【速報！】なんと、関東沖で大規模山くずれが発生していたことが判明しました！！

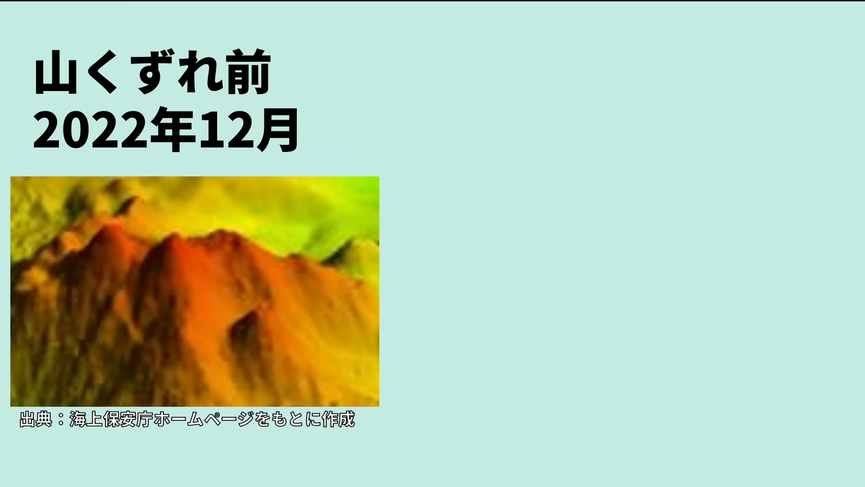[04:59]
こちらが山崩れ前の様子です。2022年12月です。ちょっと分かりにくって申し訳ないんですが、この辺りね、火山が並んでいるというのが分かりますね。ところが2024年1月を見てみますと、火山の代わりにですね、
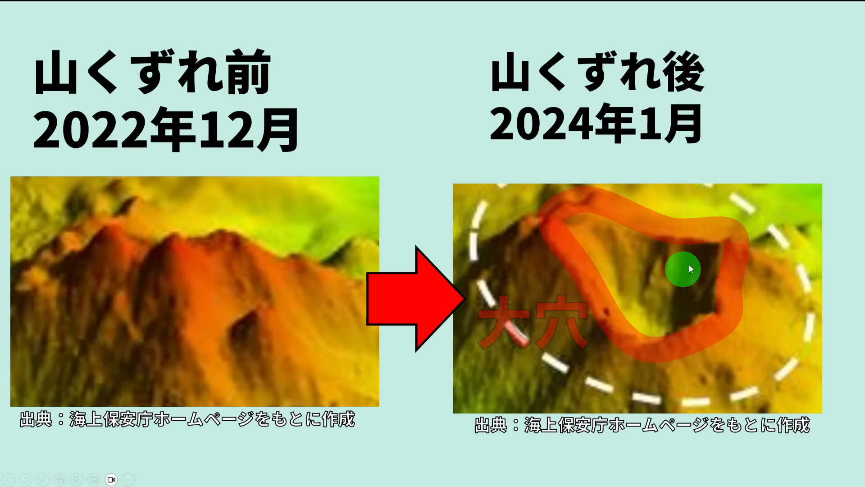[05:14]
大穴ができていたということでね、皆さん、すごいですよね、これね。ちょっとこの大穴、拡大してみていただきましょう。
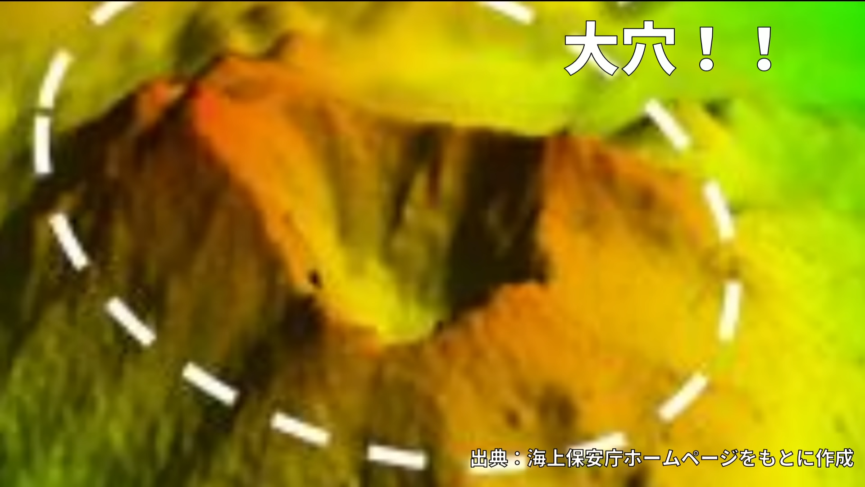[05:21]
それがこちらです。火山の真ん中に、ポカンと、直径1.
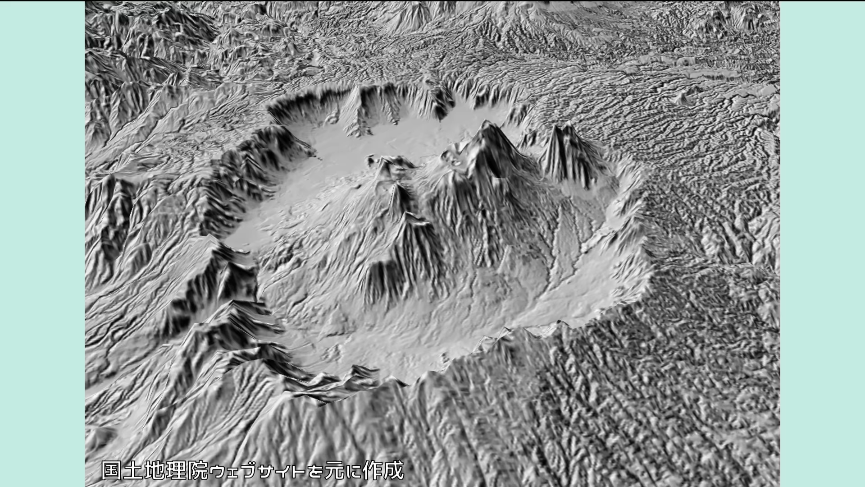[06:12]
実際の地形を見ていただくと、この赤線が阿蘇のカルデラで、中にたくさんの火山があるということなんですけど、